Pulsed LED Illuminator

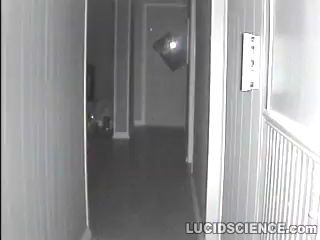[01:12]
The scene is much brighter and illumination distance has also improved.